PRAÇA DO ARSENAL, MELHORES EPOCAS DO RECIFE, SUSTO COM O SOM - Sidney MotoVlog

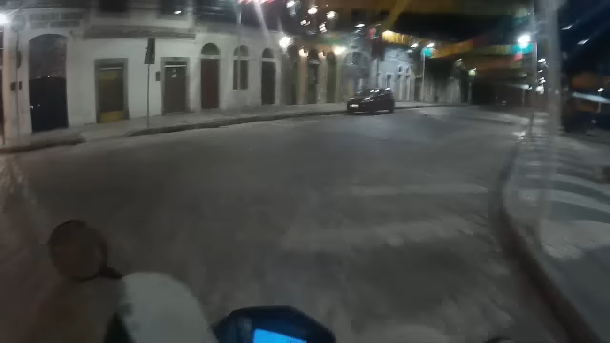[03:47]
Tá vendo? As ruas daqui de Recife é assim, véi